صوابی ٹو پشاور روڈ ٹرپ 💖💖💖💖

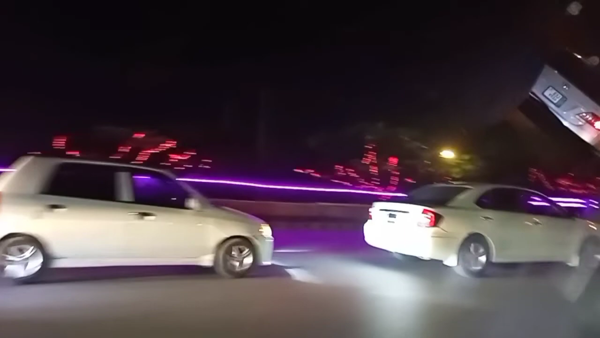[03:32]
ہے جیسے بہت ہی دیر ہو گئی ہے اور رستے میں یہ باغ نارال میں لائٹس لگائی ہوئی ہیں بہت ہی زبردست لگ رہی تھی اور بچے تو دیکھ کے بہت خوش ہو رہے تھے